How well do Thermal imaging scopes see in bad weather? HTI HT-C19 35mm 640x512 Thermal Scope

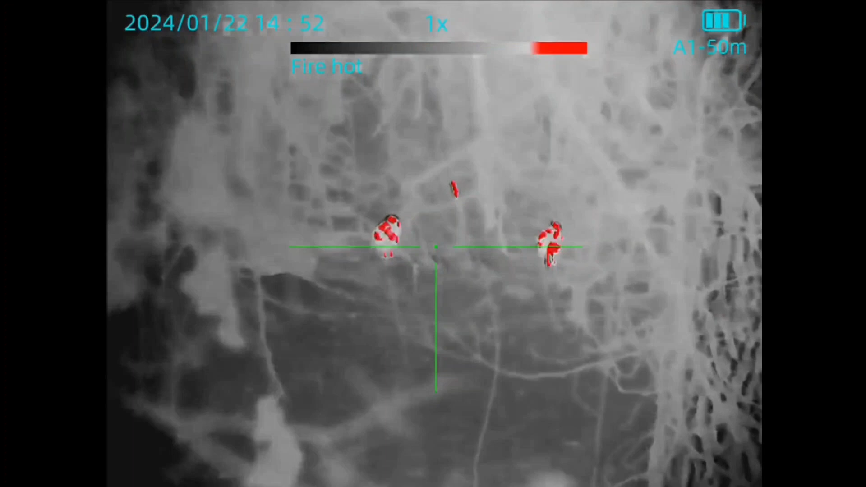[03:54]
but the thermal just reads the heat that from the glass itself So it just looks like something solid well You're talking about mist.
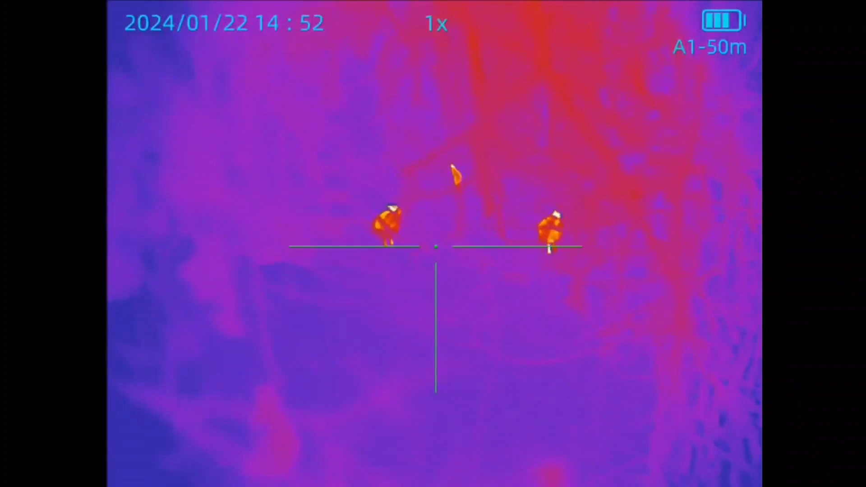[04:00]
It's not quite solid like glass,
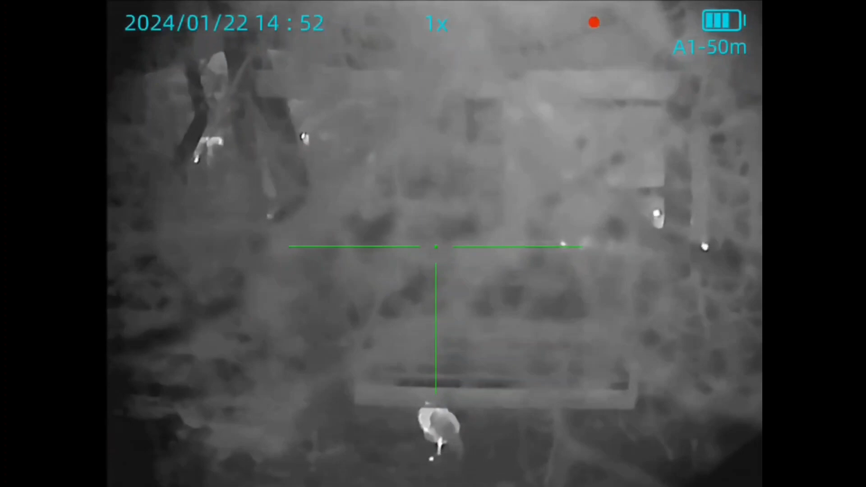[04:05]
but it is going to fog like blowing fog on a glass You know going up there and putting your mouth and doing
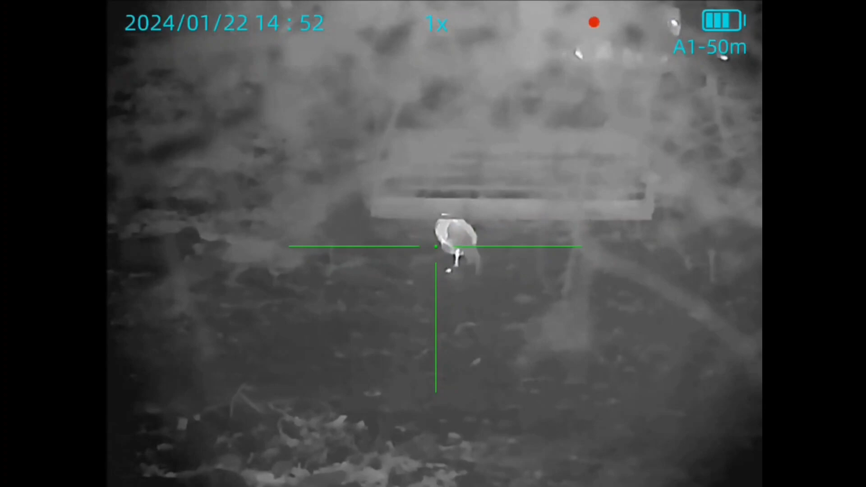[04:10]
that on a glass It's going to fog out and you won't be able to see through it. So same principle here, but Anything that is giving off heat like the chickens and everything else Um, seem to stand out just fine, uh in the misty environment here.
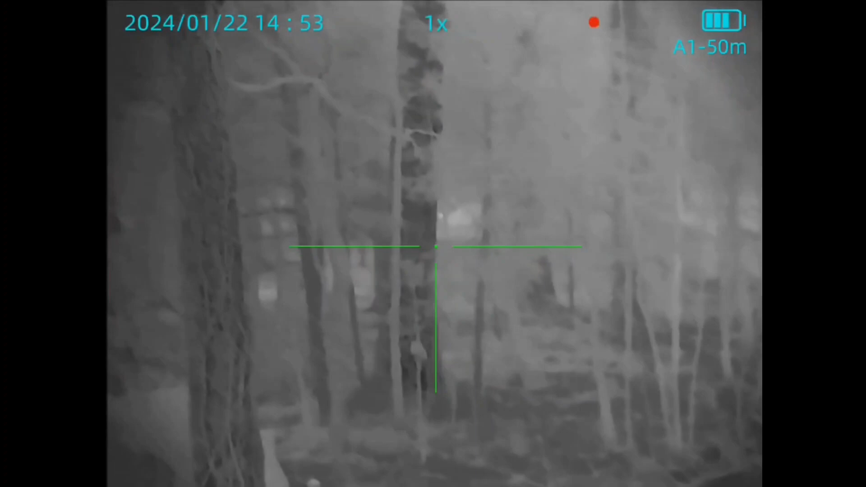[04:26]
So Yeah Not bad.
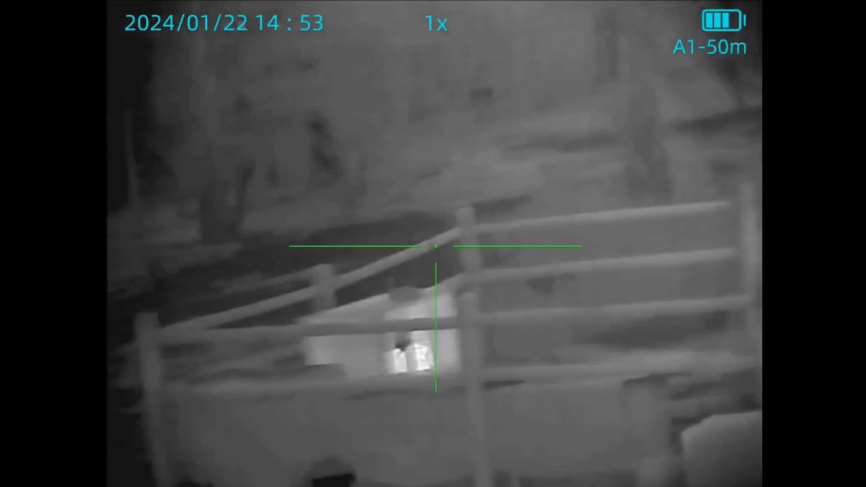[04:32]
The 640 is Is pretty amazing. So like I said I'm happy with it. I have no complaints so far all right, so
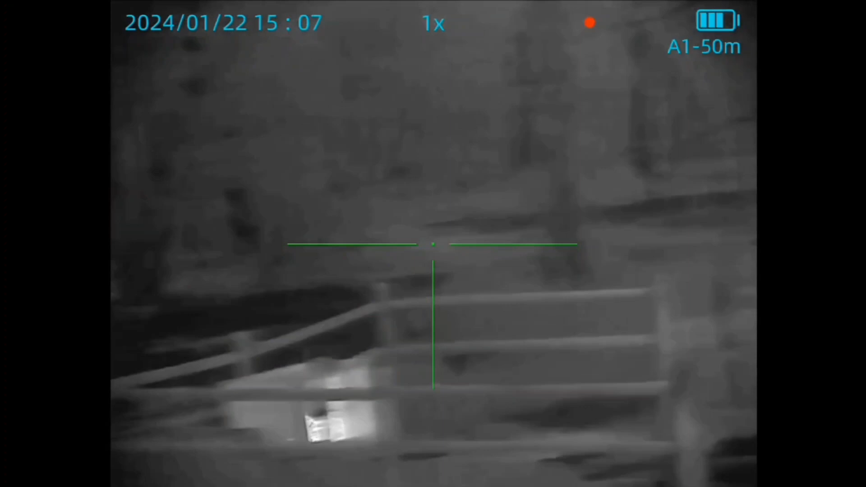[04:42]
I'm just gonna kind of outline here with this little video clip that um,
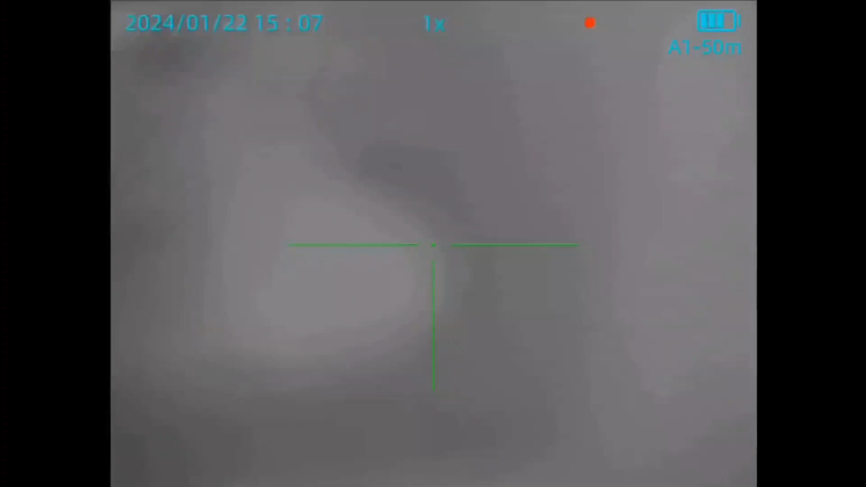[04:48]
it's not the scope watch i'll show you So i'm going to come in here focus in and again go back to nice crisp clear
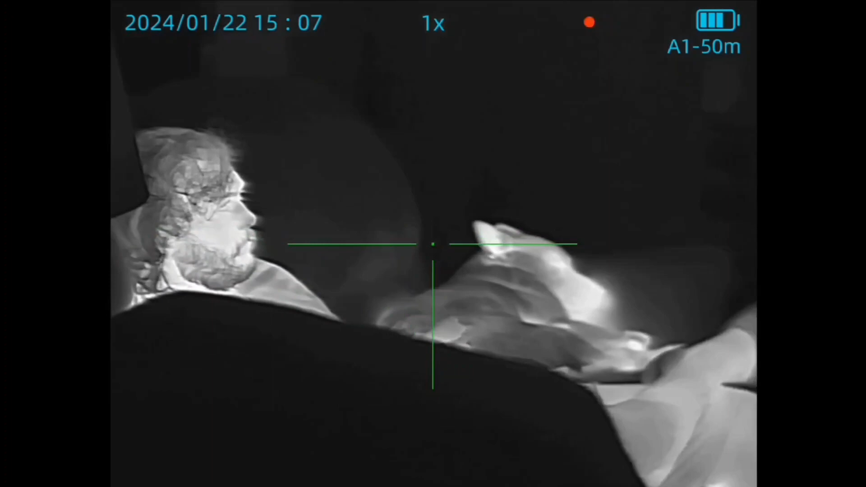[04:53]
vivid detail and video Inside the house We're watching a movie right now,
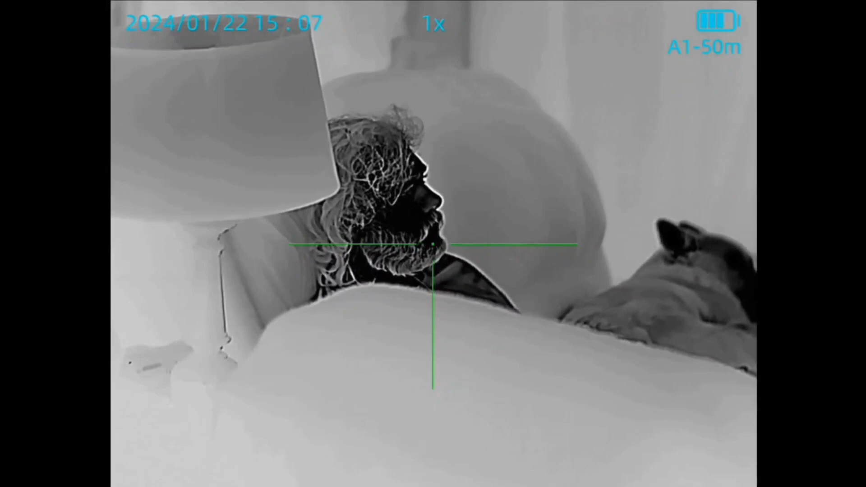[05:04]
so I was messing around with the scope out the window again I just wanted to throw that in and then again Holding it out the window let me focus it up here
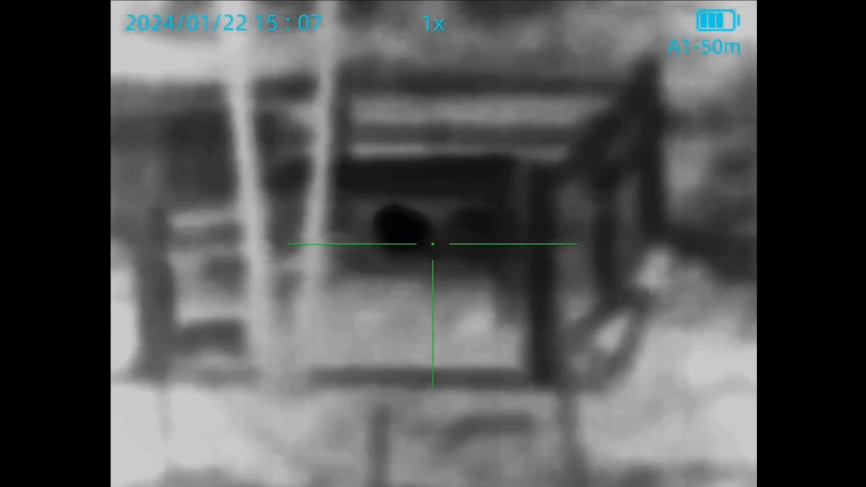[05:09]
Holding it out the window again.
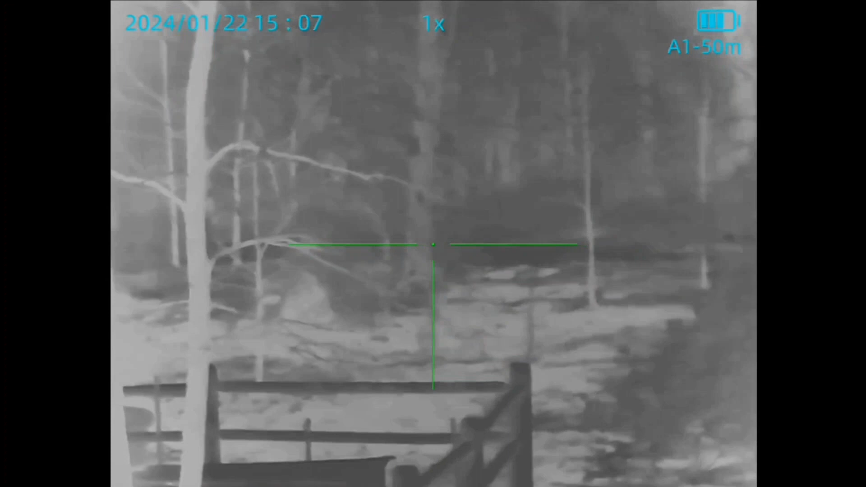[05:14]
You can see the misty You know cold drizzly
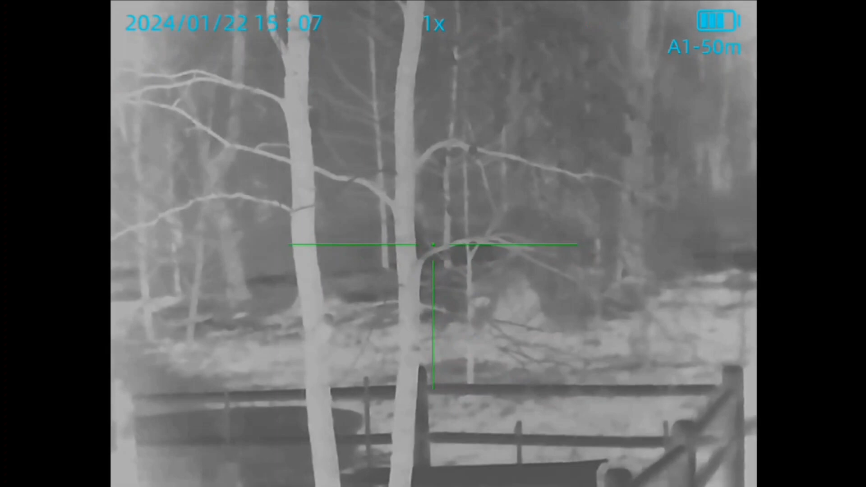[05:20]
View of what it sees so